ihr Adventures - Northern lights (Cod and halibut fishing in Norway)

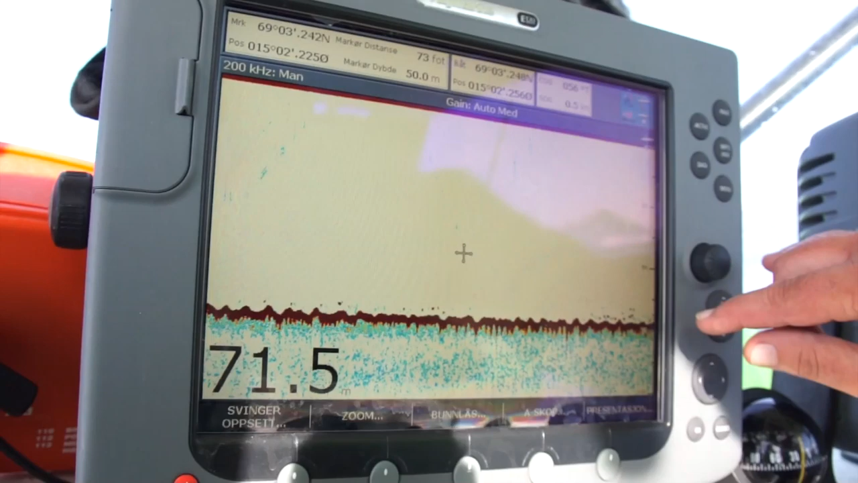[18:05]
On screen: depth 71.5 m
It's 72 meters deep, and all these small spots, they are the cod.
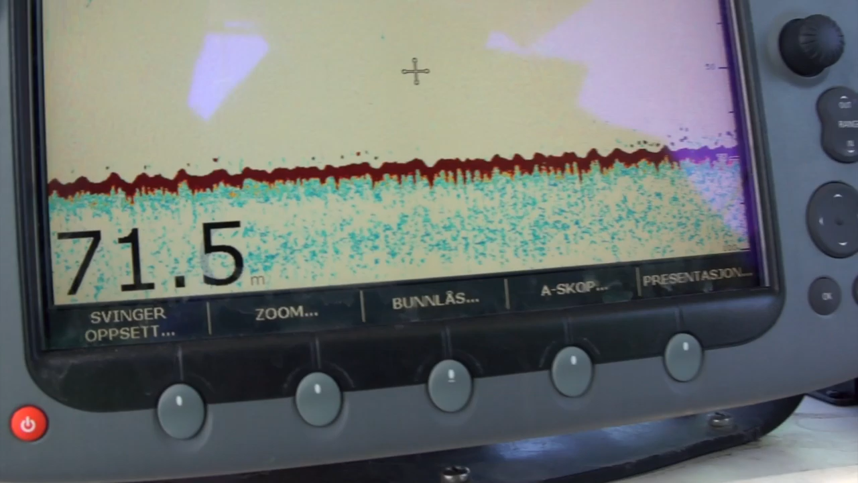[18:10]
On screen: depth 71.5 m
In this case, they are close to the bottom, and the 5 meters within the bottom line.
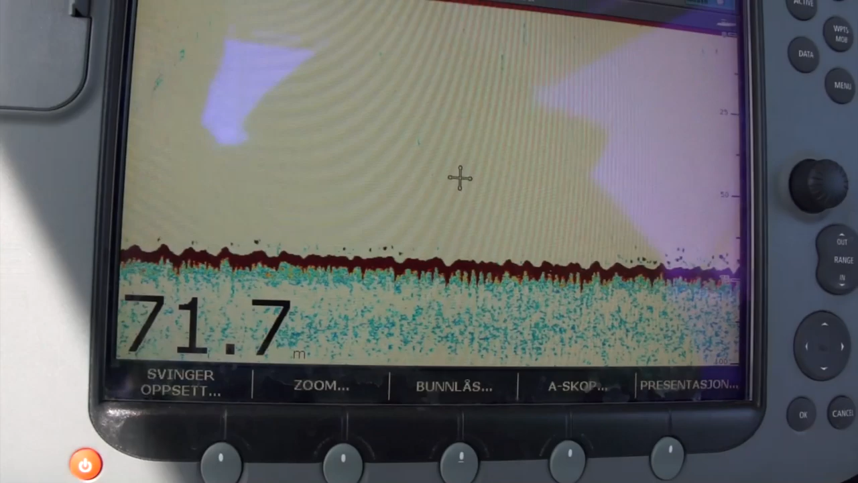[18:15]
On screen: depth 71.7 m
Shouldn't take long to hook another fish.